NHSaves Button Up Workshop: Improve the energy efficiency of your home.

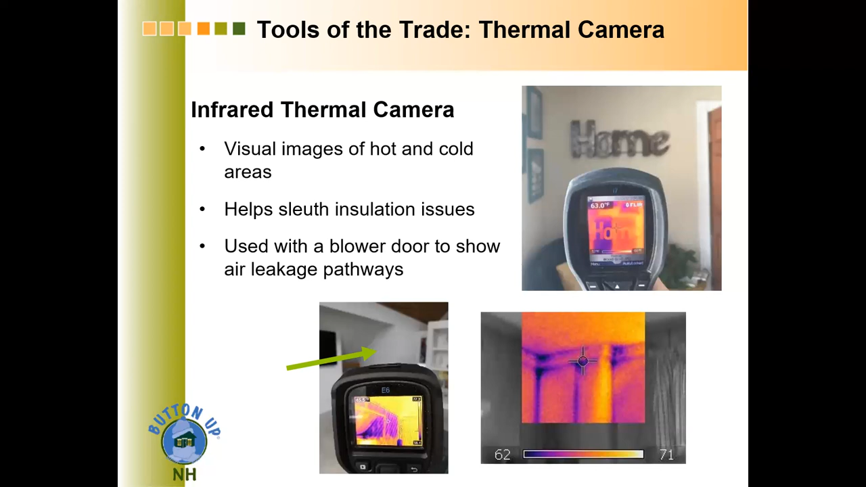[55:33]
Honestly, sometimes I use them in houses and they don't really show me a whole lot. They're interesting. And then sometimes in other houses, it's just absolutely crucial. You know, it shows you things that you never would have figured out otherwise. As I mentioned, the other thing that you'll get in an audit is combustion safety testing of all your heating equipment,